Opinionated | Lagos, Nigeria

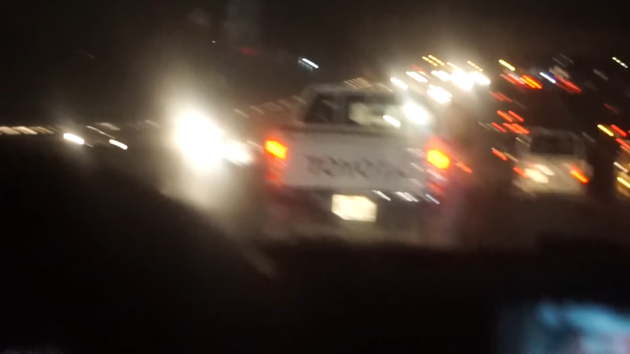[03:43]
See all the cars on the road. Is it crazy?